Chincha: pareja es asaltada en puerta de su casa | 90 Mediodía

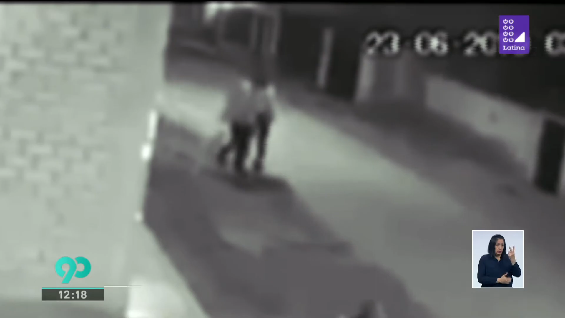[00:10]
Esta pareja regresaba caminando tranquila a su casa en su nampe, Chincha, tras asistir a una reunión familiar. Cuando estaban por ingresar a su vivienda,
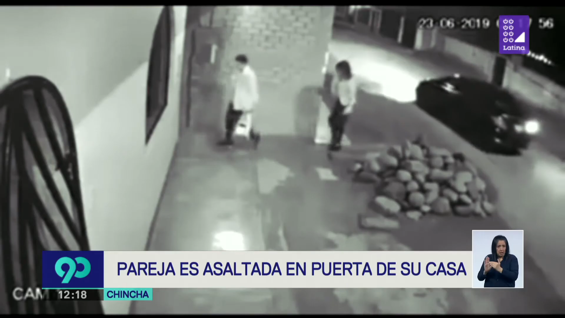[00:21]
un auto negro se detiene y bajan de él tres sujetos armados y se abalanzan contra ellos. Uno de los delincuentes forcejea contra el hombre quien trata de poner resistencia, mientras que la mujer asustada corre metros más allá y le lanza el celular a uno de los asaltantes y alza las manos, mientras el tercero se le acerca y le rebusca para ver si tenía algo más.
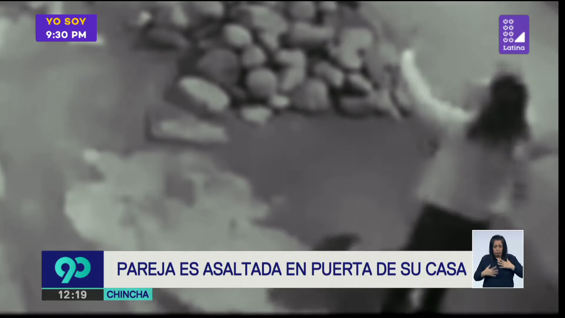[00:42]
Una vez más se aproximan a la víctima para continuar rebuscándolo. La mujer le pide que lo dejen y trata de apartarlo.
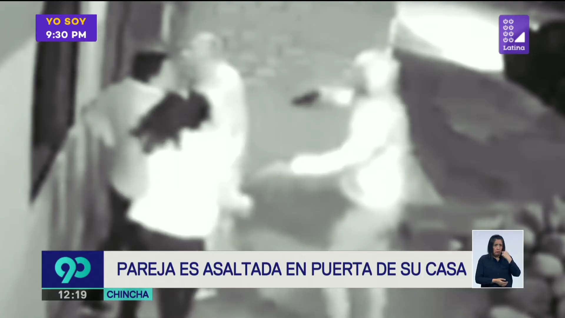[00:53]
Uno de los cómplices se acerca nuevamente y los apunta en la cabeza con el arma una y otra vez. Los ladrones logran huir tranquilamente llevándose consigo una bolsa, celulares y dinero en efectivo.
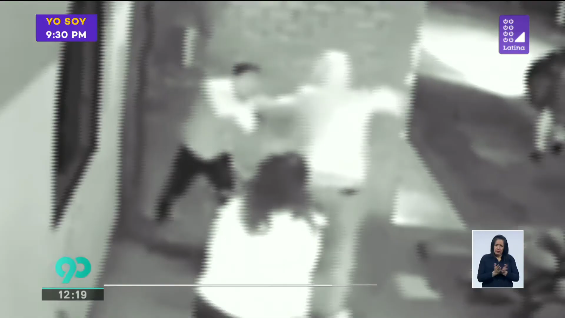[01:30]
Forza su casa en Sunampe Chincha, tras asistir a una reunión familiar. Cuando estaban por ingresar a su vivienda, un auto negro se detiene y bajan de él tres sujetos armados y se abalanzan contra ellos. Uno de los delincuentes forcejea contra el hombre quien trata de poner resistencia, mientras que la mujer asustada corre metros más allá y le lanza el celular a uno de los asaltantes.